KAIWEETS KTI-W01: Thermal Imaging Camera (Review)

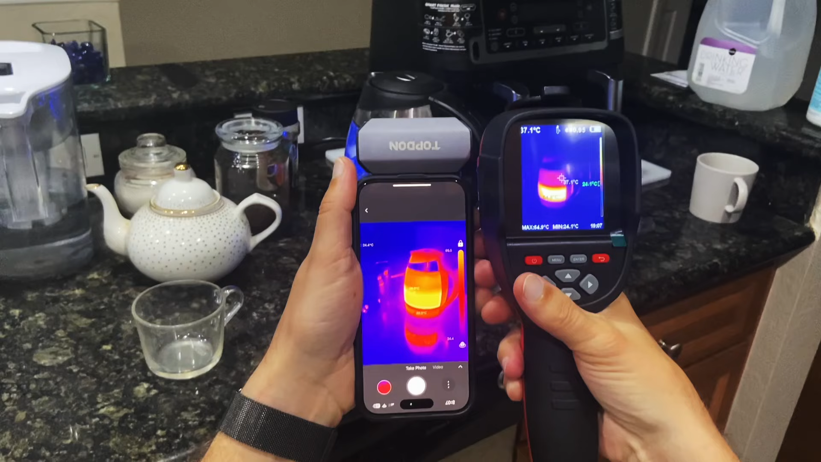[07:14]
In order to make this video, I've just been holding two cameras side to side.
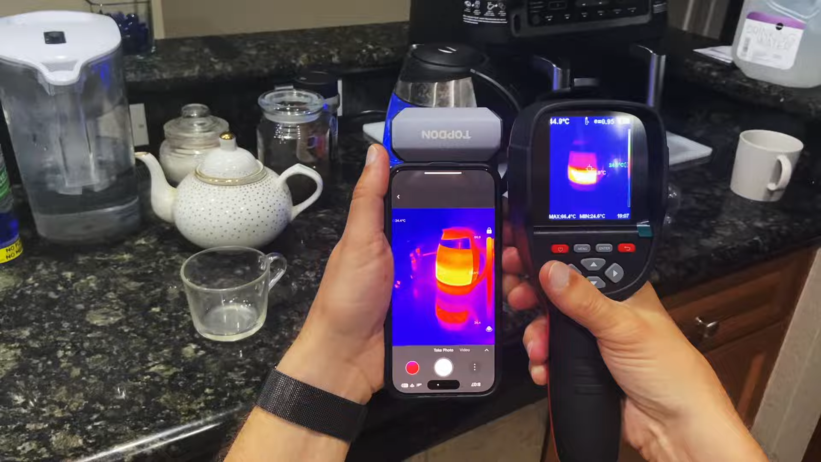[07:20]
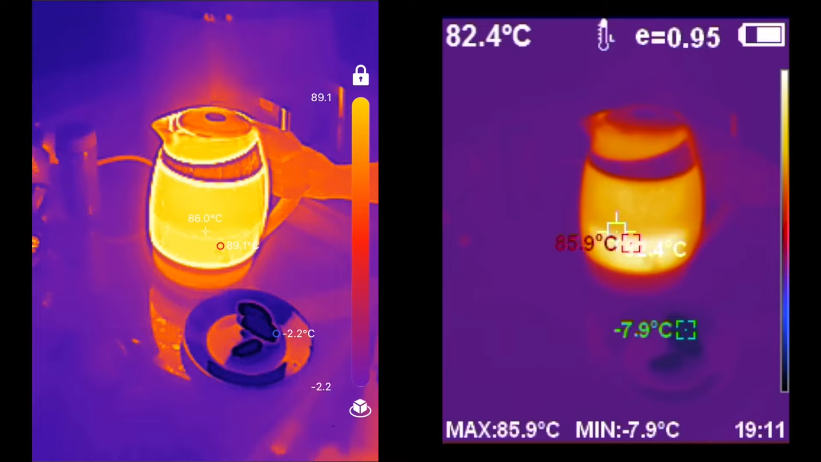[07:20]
And in the first test, we will pour hot water into the cup. And you can see ice sitting right nearby the cup.
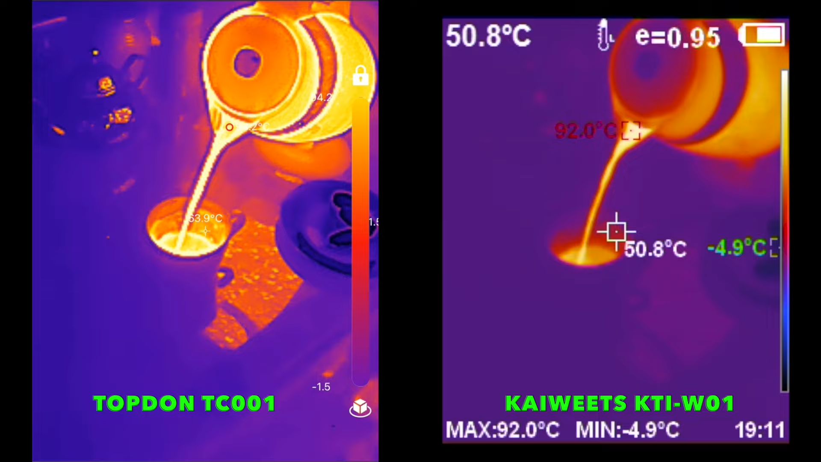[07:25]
After water being poured, we throw a few pieces of ice.
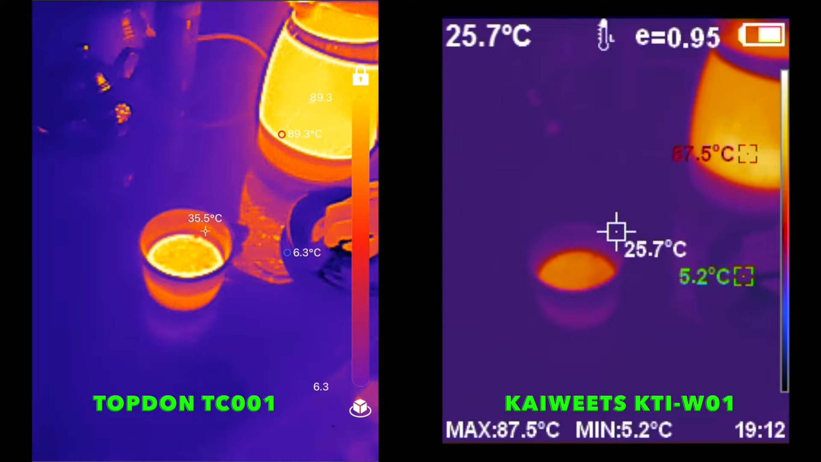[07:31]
And it's very cool how you can see water actually moving inside of the cup.
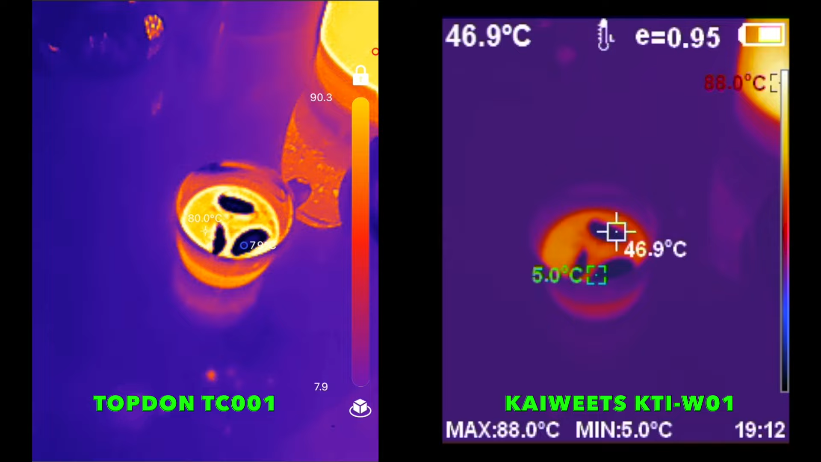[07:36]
On screen: spot 46.9°C
Let's scan my kitchen wall. And right away, we're able to see studs.
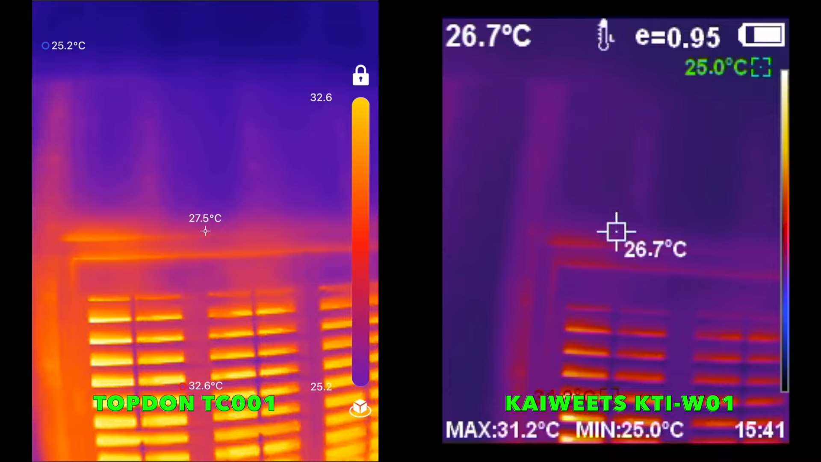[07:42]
We're able to see that my wall actually missing insulation on the top left corner.
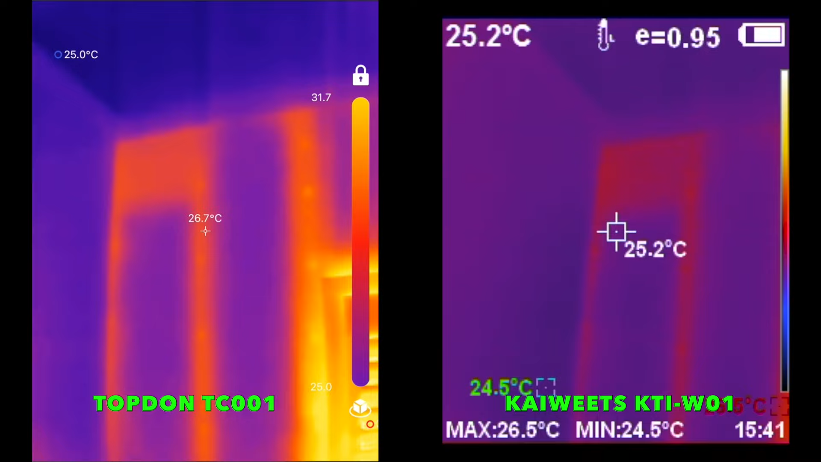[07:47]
I'm going to be using this device with electronics a lot.
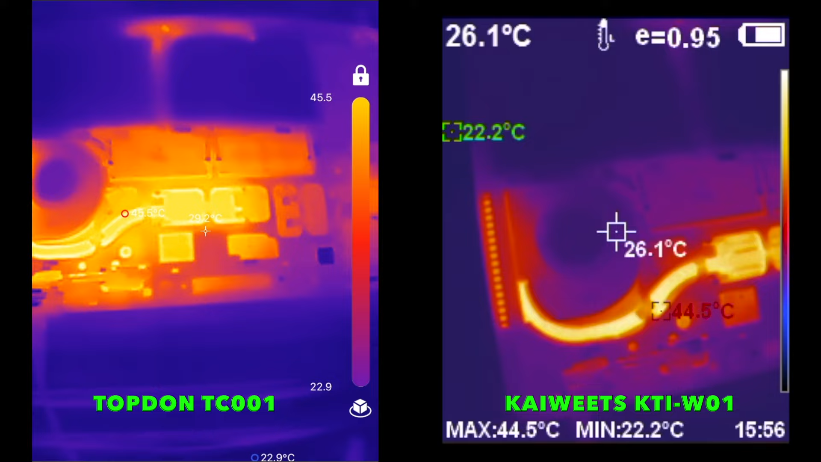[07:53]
And what I have done here, I took the lid off my laptop and just started it.
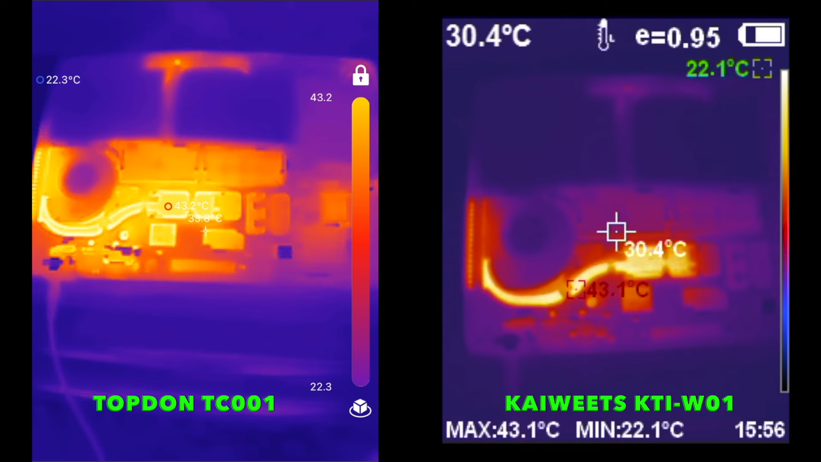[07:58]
On screen: spot 30.4°C
I have took both cameras outside to test transparency mode.
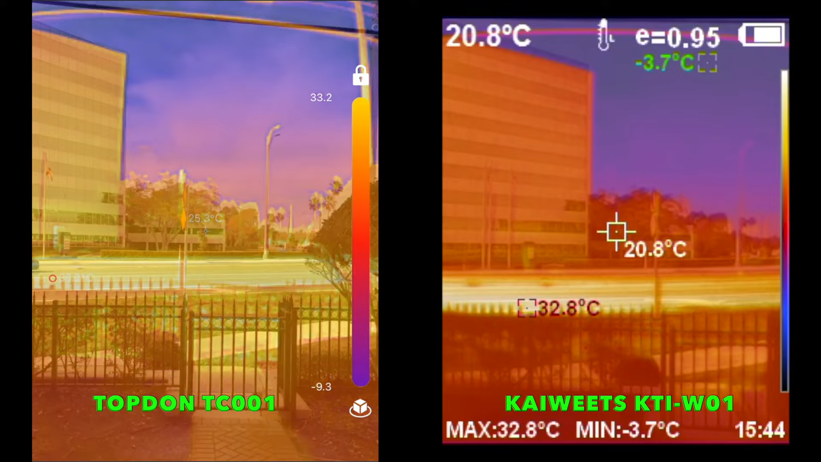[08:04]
On screen: max 32.8°C, min -3.7°C
And it is clear this one will be easy win for top down. As it actually uses phone camera for this mode.
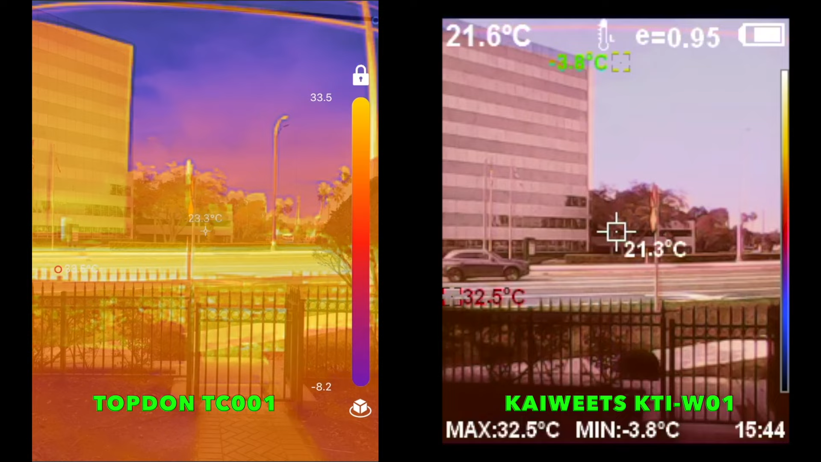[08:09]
On screen: min -3.8°C
Also, you can spot right away the issue where we don't really have promised 24 frames with KVITS. And later in the documentation, I have found that camera has up to 24 frames.
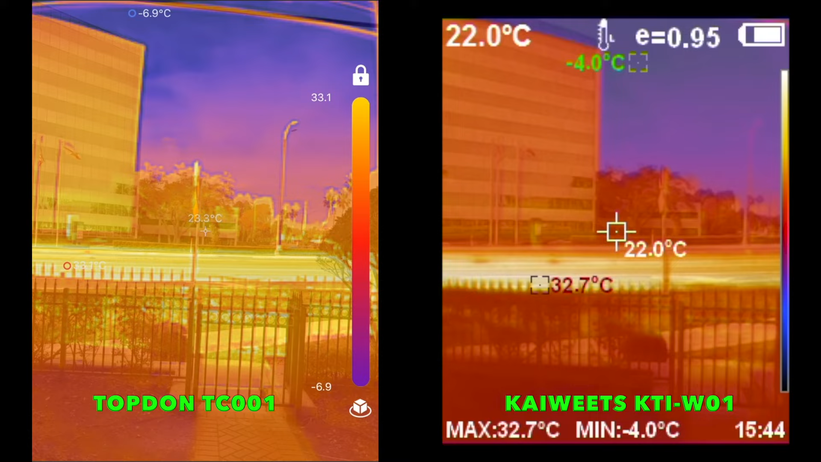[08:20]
But it is actually never got to 24. In the last test, I have switched devices to the high temp range.
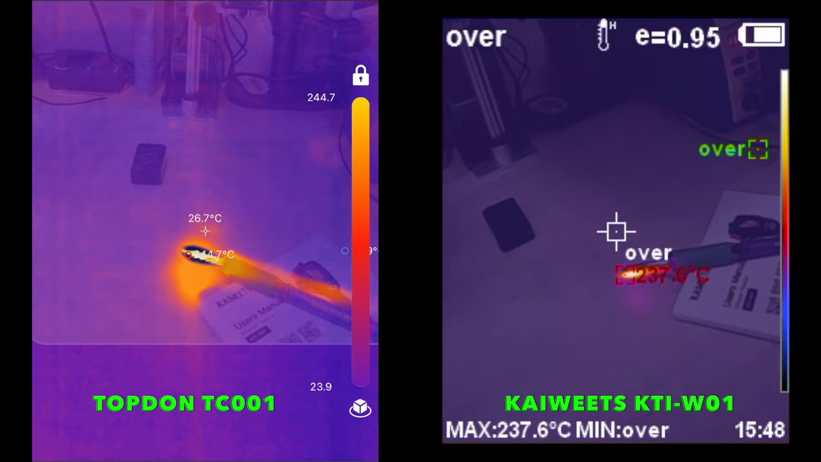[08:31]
And fired up my soldering iron at 360 degrees Celsius. And both cameras have failed to go past 255C.
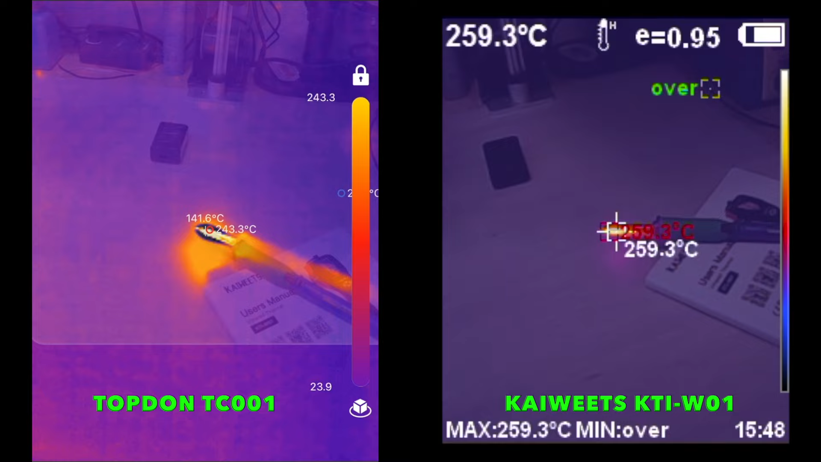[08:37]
On screen: spot 259.3°C
Which is way below advertised values for each of those thermal imagers.
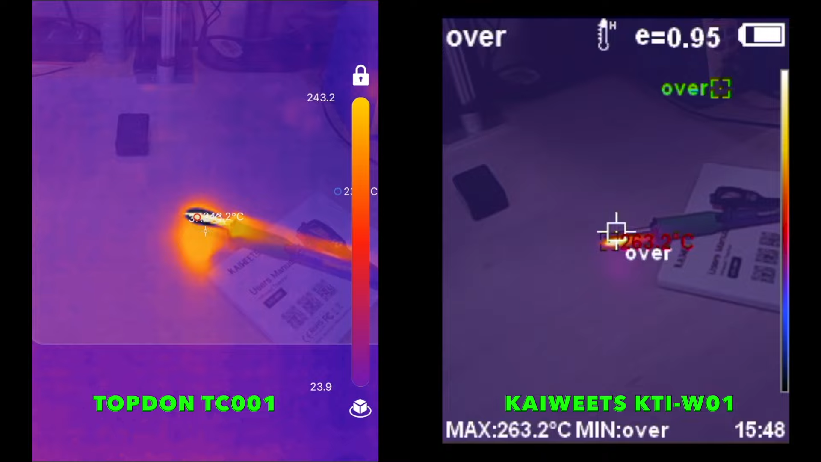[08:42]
On screen: max 263.2°C
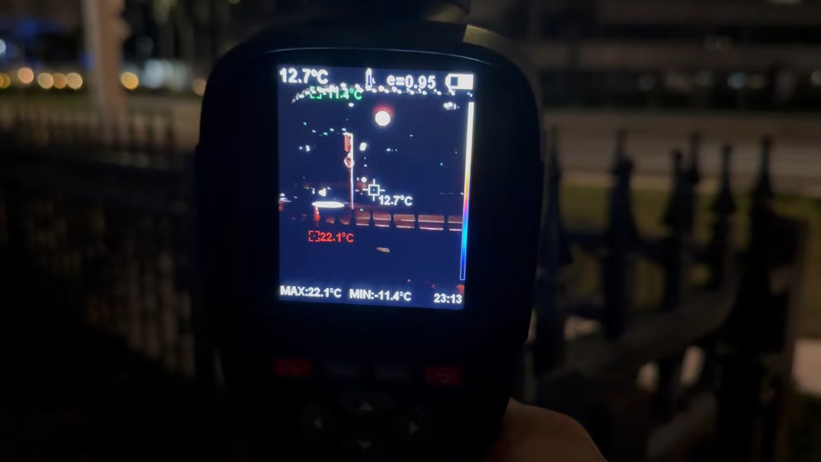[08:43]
On screen: spot 12.7°C, max 22.1°C, min -11.4°C
So right now I am outside checking the way device is performing.
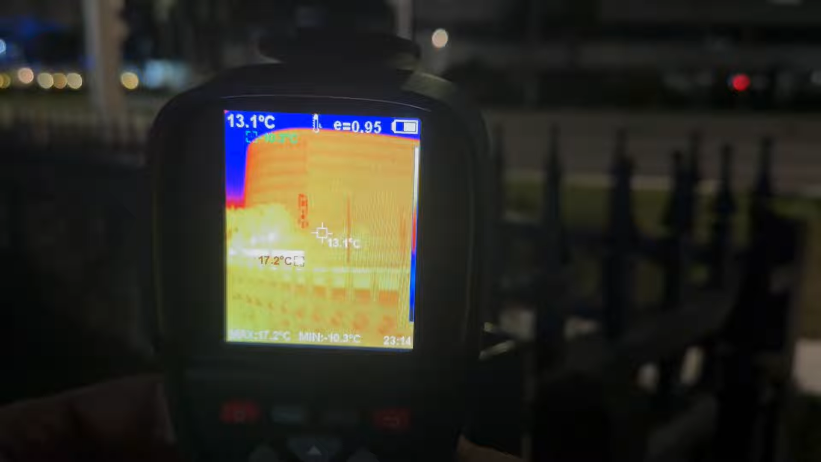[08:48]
On screen: spot 13.1°C, max 17.2°C
I am going to switch over thermal image right here. And everything seems to be perfectly fine.